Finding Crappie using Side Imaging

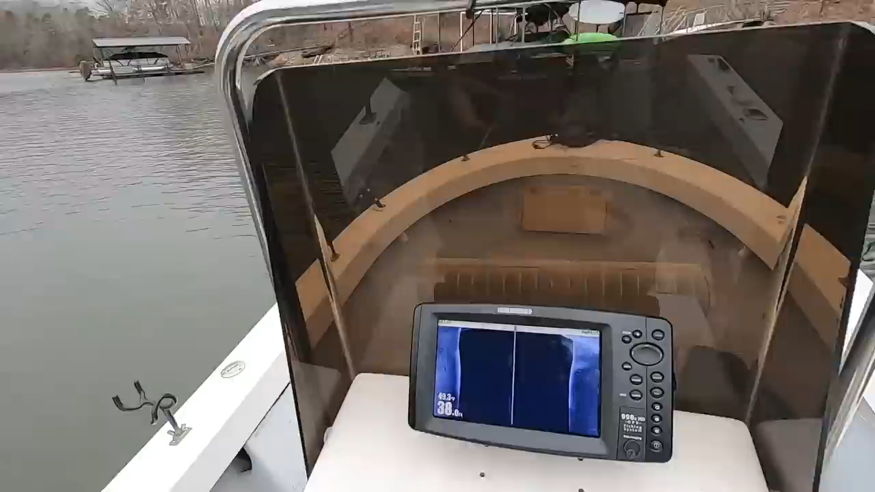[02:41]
i'm using blue the color blue the reason why it's cloudy on a bright sunshine and clear day i'm going to use like an amber color you change it by going to menu scrolling down side them into
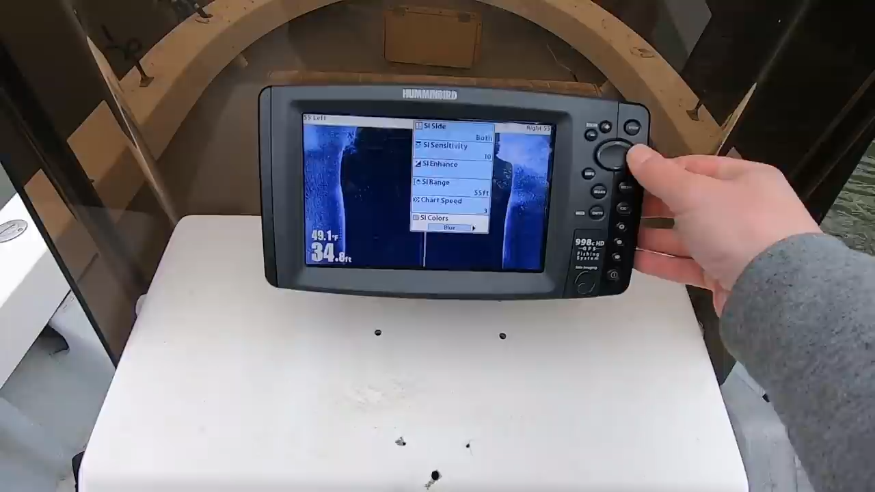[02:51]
colors amber amber one amber two these amber colors i use during the
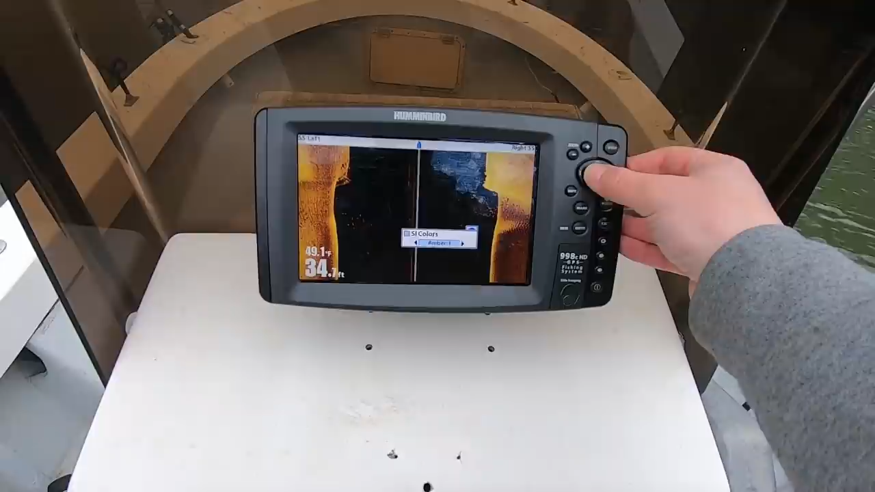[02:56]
sunshiny days blue color now i'm going to increase my
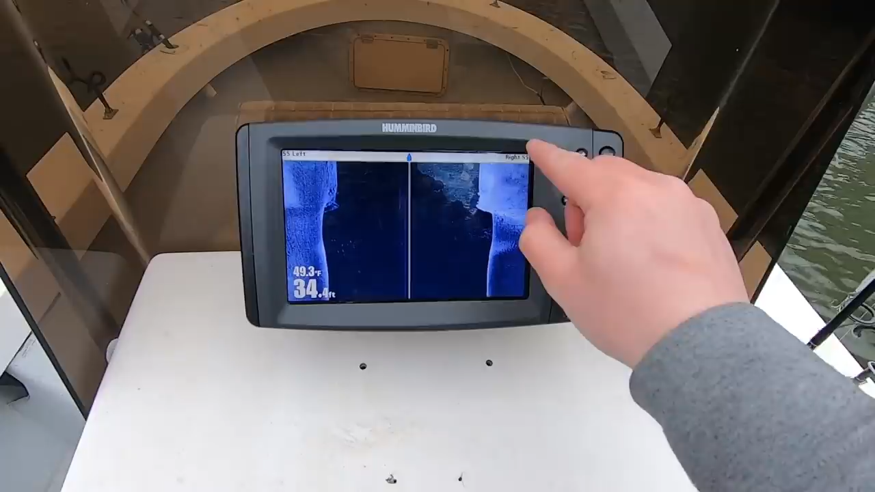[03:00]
On screen: water 49.3°F
length right here because i'm a little bit further away from the dock now so the length or a range
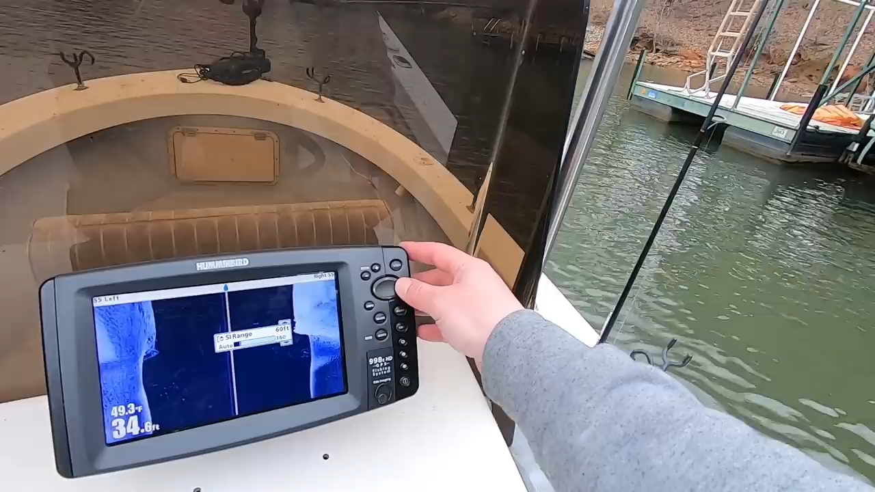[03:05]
On screen: depth 34.6 ft, water 49.3°F
let's do 65 let's see what it looks like turn troll motor on chart speed still set at three
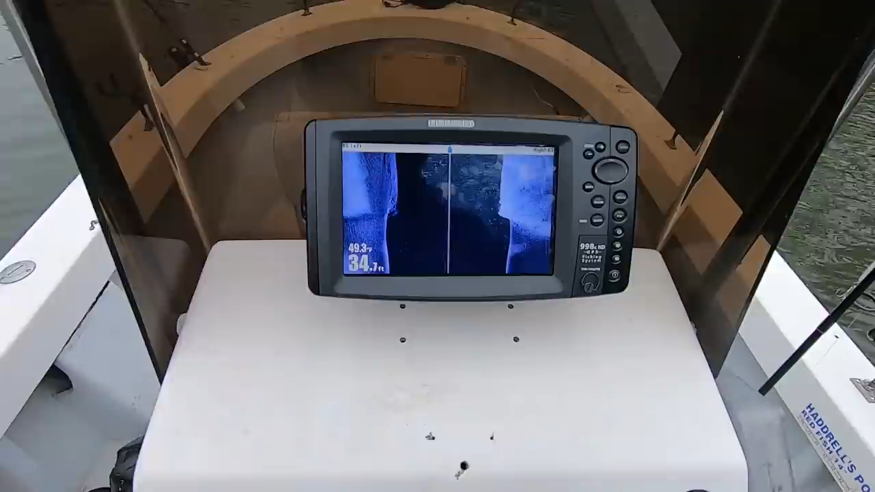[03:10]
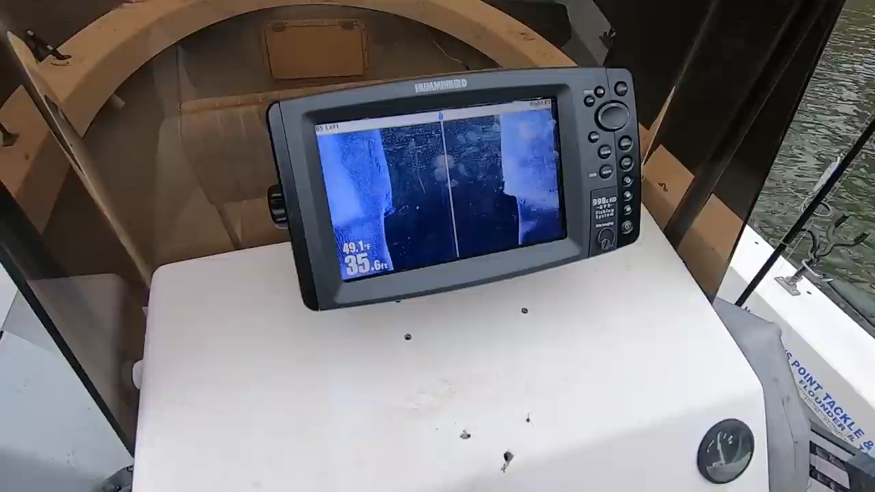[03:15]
On screen: water 49.1°F
so i'm probably three times the distance away all right right here you have to ride by a dock you see fish on several times before you actually show up the fish or actually can see the fish the
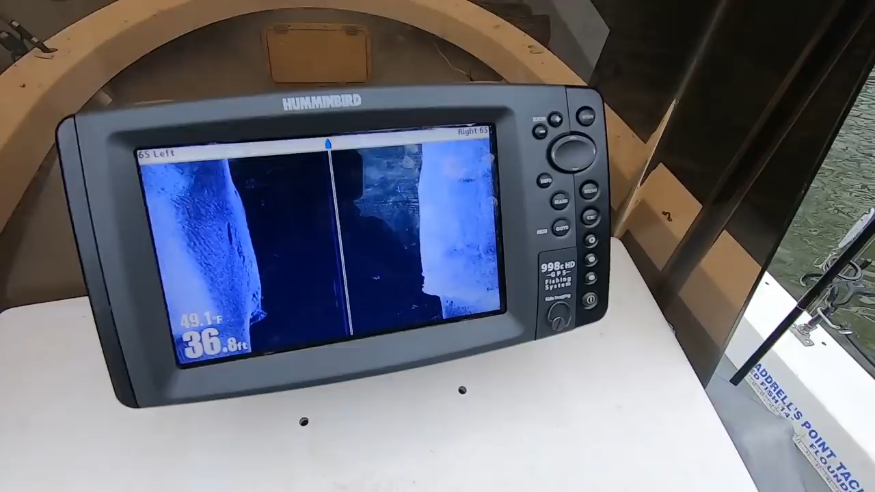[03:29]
On screen: depth 36.8 ft, water 49.1°F
only way i know there's fish right here is that shadow right there i
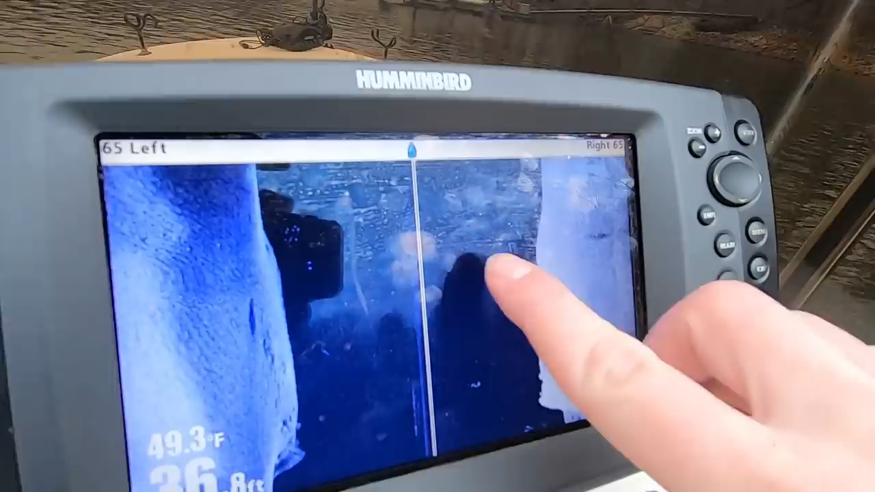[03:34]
On screen: water 49.3°F
do not see the fish no more in this void right here because i'm further away from the dock my
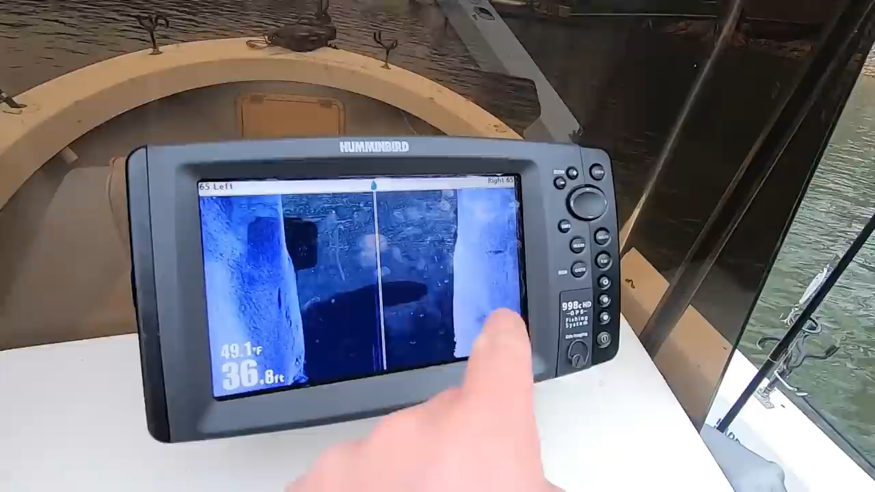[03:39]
On screen: depth 36.8 ft, water 49.1°F
sight engine still tells me though there's something under that dock that i need to investigate
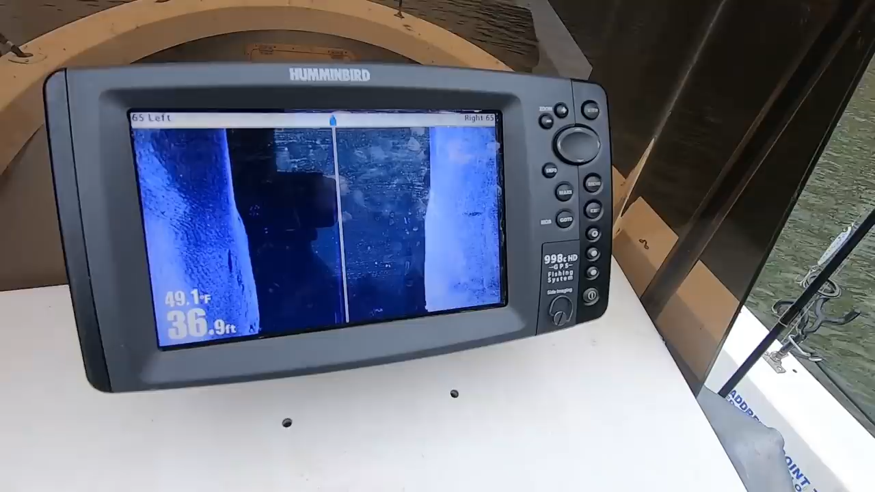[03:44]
On screen: depth 36.9 ft, water 49.1°F
so at this point if i buy a dock further away or piece of structure further away and i see a shadow
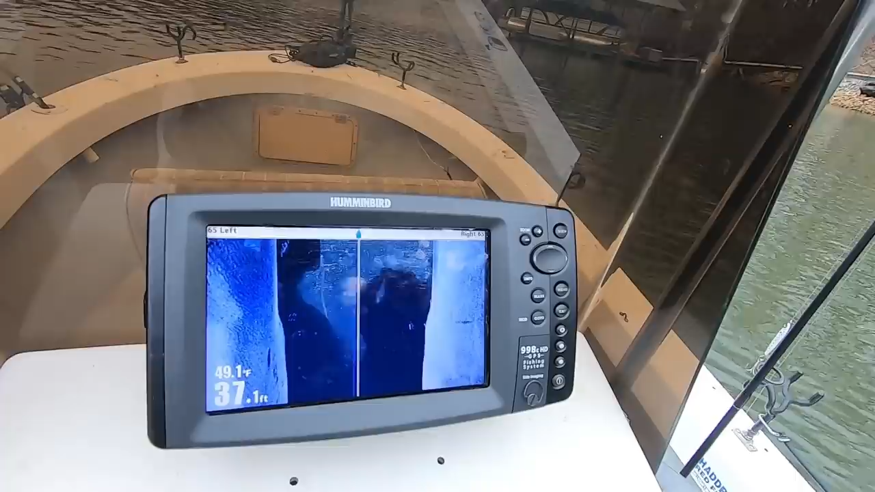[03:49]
On screen: depth 37.1 ft
i probably need to go closer to show that distinction of those fish right here
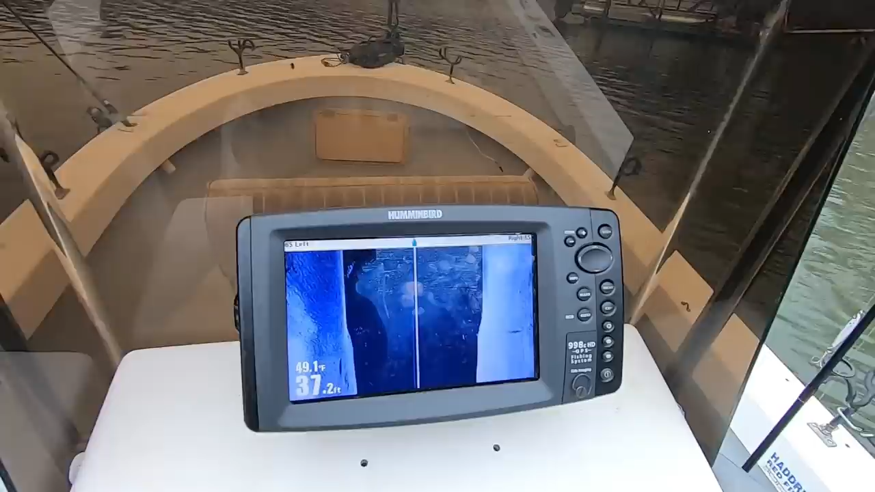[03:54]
On screen: depth 37.2 ft
now this is a good example over here to my left this is crappy in this
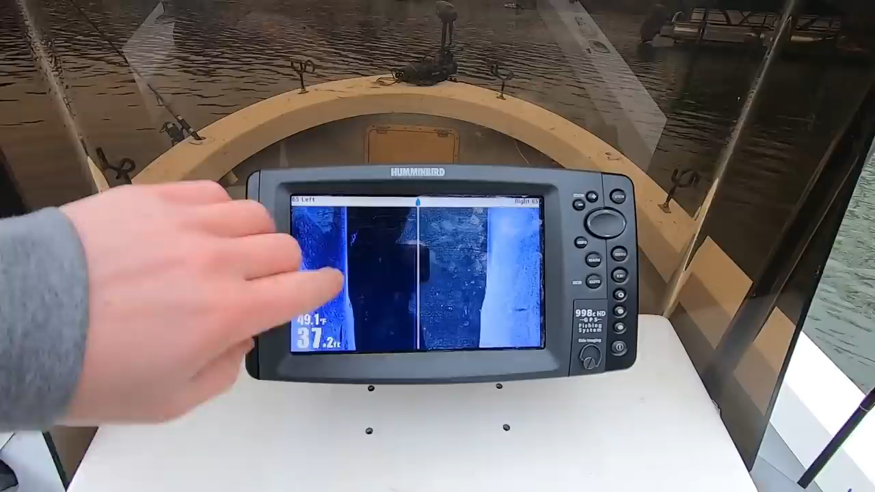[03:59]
On screen: depth 37.2 ft
channel see this white right here that means that the bank is going up or in or decreasing in depth
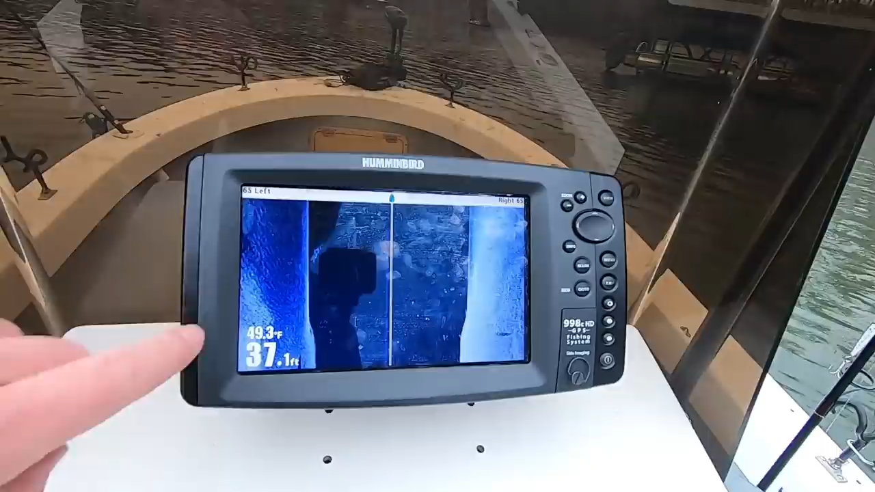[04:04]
On screen: depth 37.1 ft, water 49.3°F
this dark area here means it's going getting deeper increasing in depth i
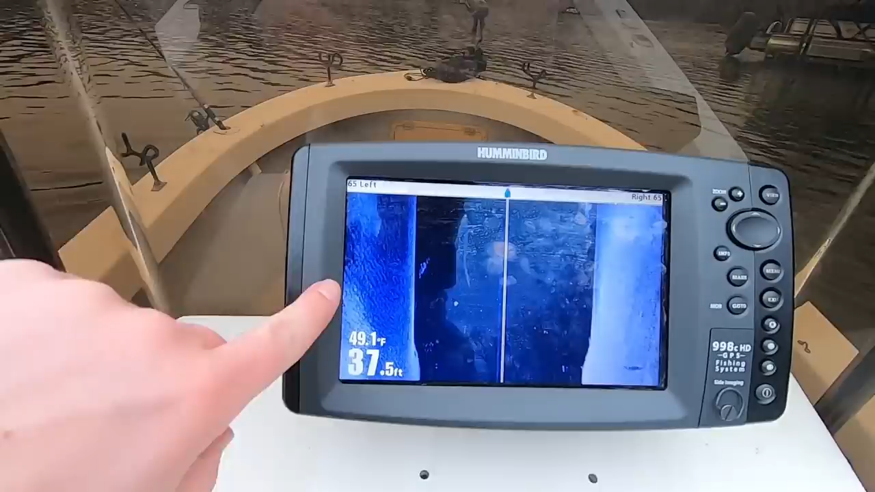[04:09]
On screen: depth 37.5 ft, water 49.1°F
can still see these fish shadows out here there's those fish right there and it's
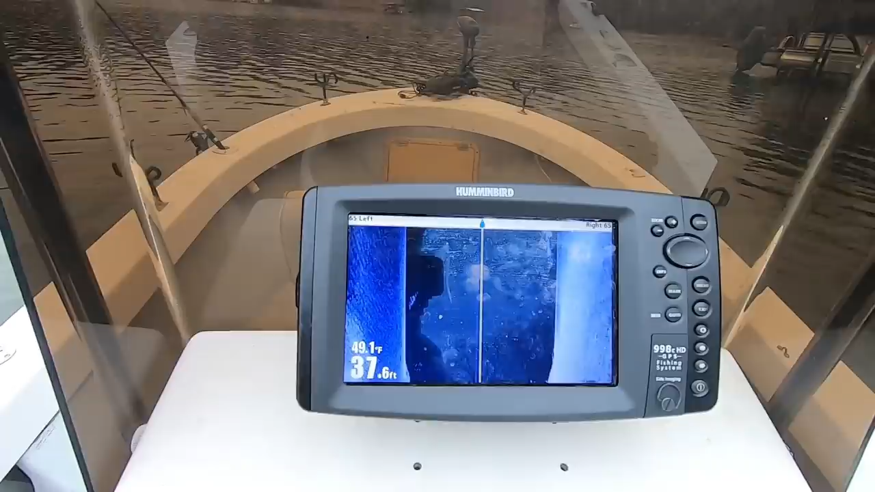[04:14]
On screen: depth 37.6 ft, water 49.1°F
all about how close you are to the fisher structure we got bait and probably some fish over here to
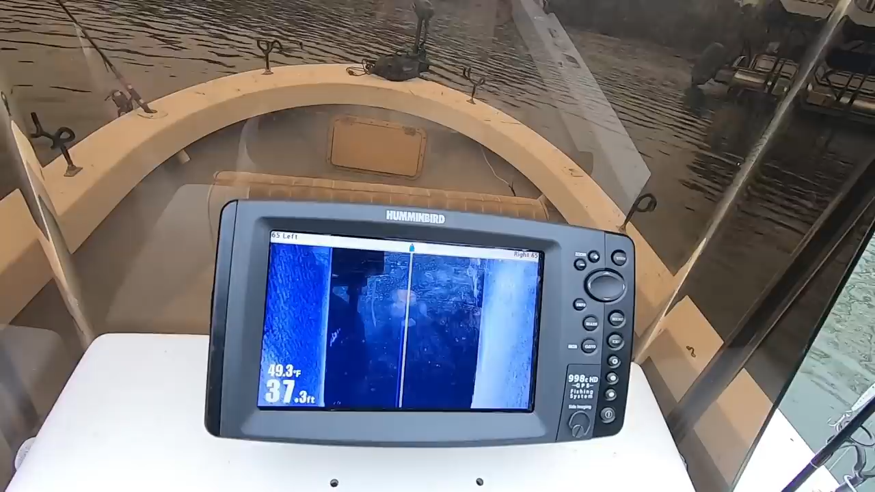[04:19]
On screen: depth 37.3 ft, water 49.3°F
our right so that shows right there two different times i rode by the same dock with the same fish on it one showed fish in that